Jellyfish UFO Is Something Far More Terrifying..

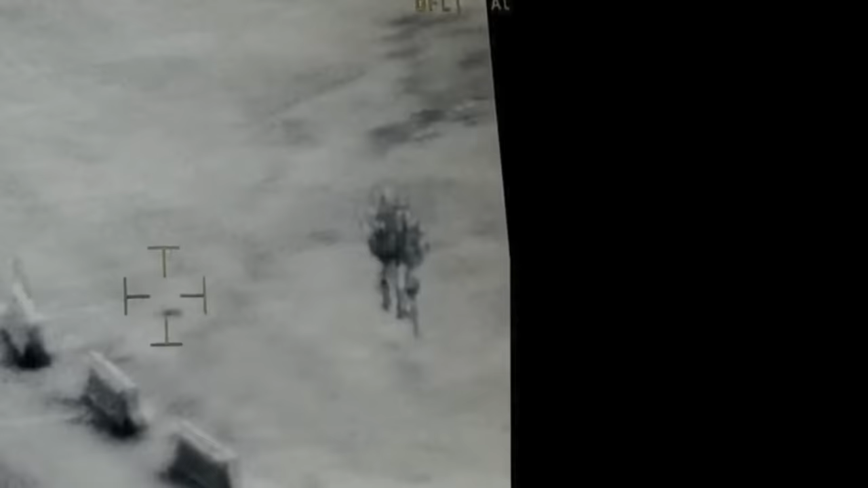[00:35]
this unidentified flying object was seen in a video flying over the United States Operation Base in Iraq in 2018.
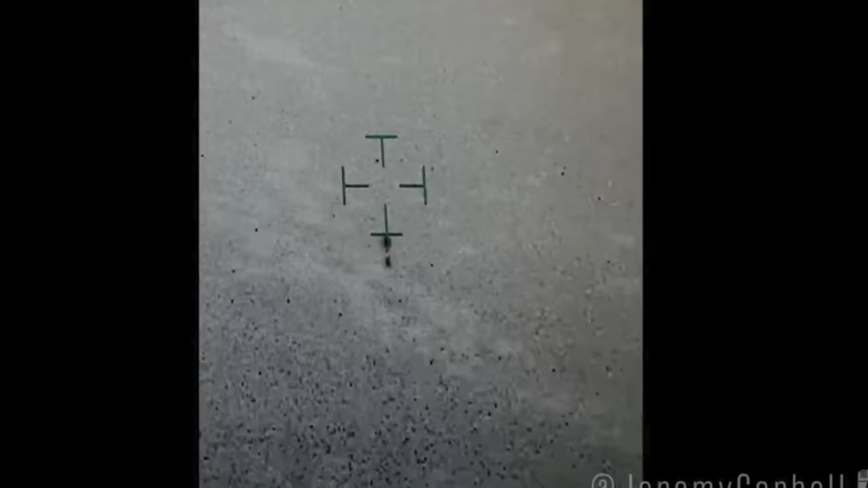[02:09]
The UAP displayed a positive lift. The force holds an aircraft in the air without
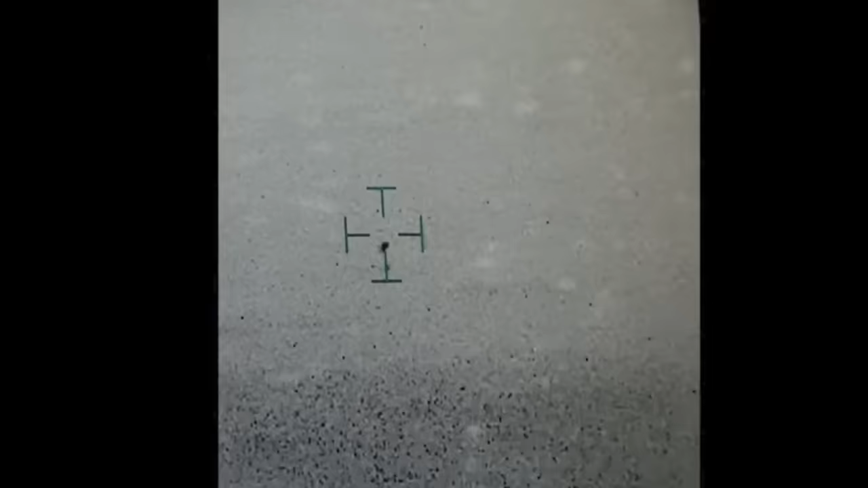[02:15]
the typical aerodynamic means for lift and thrust, according to Corbell.
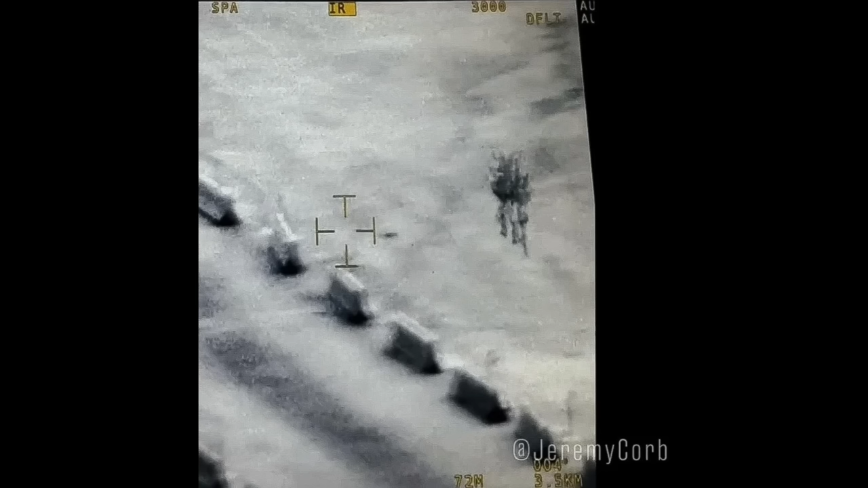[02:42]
Now, to get the obvious out of the way, some people are stating that this could be a bird turd. It could be bird dookie. Now, I don't believe this is bird droppings on the camera, because as you can see, this is not static. It's staying in one place. It's obviously moving.